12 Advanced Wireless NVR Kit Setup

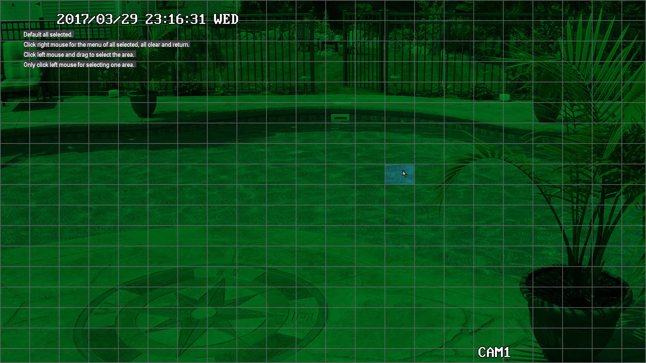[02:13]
Out of the box, the entire area is selected. If you only want to detect motion in a small area, the easiest way is to clear all, select the tiles that you want to detect motion.